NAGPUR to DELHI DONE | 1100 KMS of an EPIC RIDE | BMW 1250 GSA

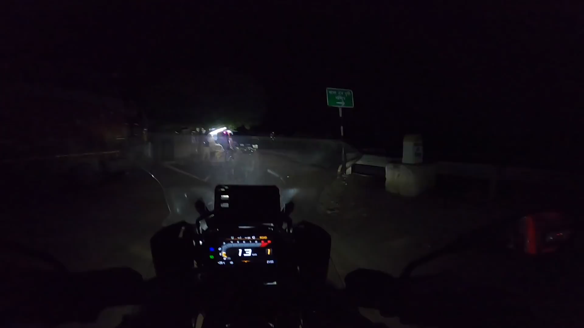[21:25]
So Rabbi, this road almost till Agra, 70 kilometers should take us 1 hour actually.
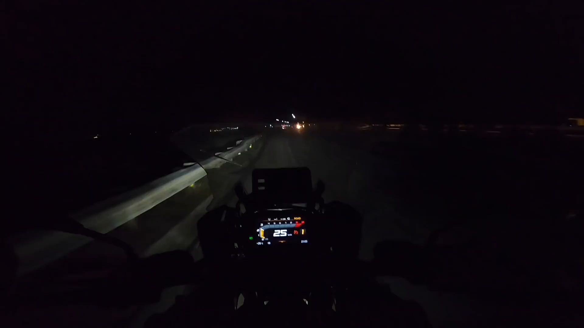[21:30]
Uske baad Agra to Delhi expressway we can take. Only problem is we have to maintain 100 kilometers per hour speed limit on the expressway. Whoa. See, this is the thing, you have to be careful on the highways. I'm just going slow for my friends. Abhi to pura road is like this. A lot of traffic and a lot of bad roads.
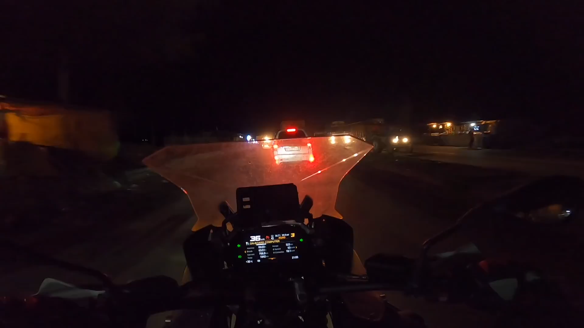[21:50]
A lot of truck traffic actually. You can see all this. Tons and tons and tons of trucks everywhere. And they stop all by the side like this. That is the reason pace is very slow. I just wish, this is the first time genuinely I'm wishing, it shouldn't rain because of this dark visor. That's the only thing. Otherwise everything is fine. Bike is performing next level, dude. I'm really really happy with it. And I also, after setting the seat straight, it's much better now. The angle, like 5 degrees I changed it, and beautiful. Like now GSA is shining. It is showing its touring capabilities.